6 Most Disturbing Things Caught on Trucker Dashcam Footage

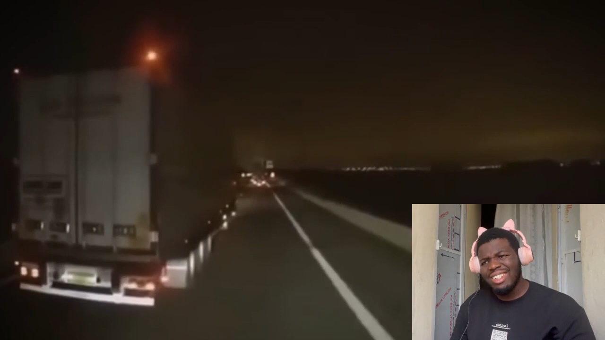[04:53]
What? Reports of these occurrences, both successful and unsuccessful, come in somewhat frequently. many other dash cams on trucks driving through the same area have captured similar occurrences. This one shows a hijacking attempt with more people involved.